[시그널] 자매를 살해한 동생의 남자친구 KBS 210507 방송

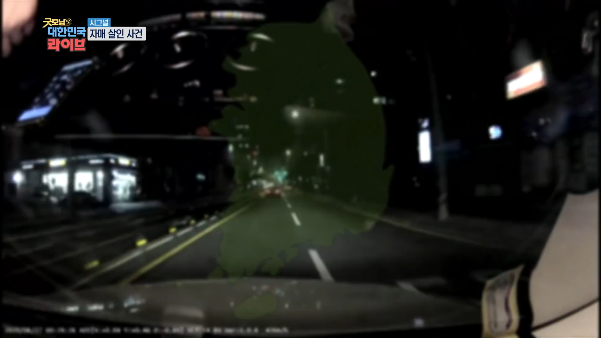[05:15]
언니의 고급 승용차를 타고 340km를 달려 울산까지 도주한 이 씨. 그의 도주는 충돌 사고가 나서야 멈추었습니다.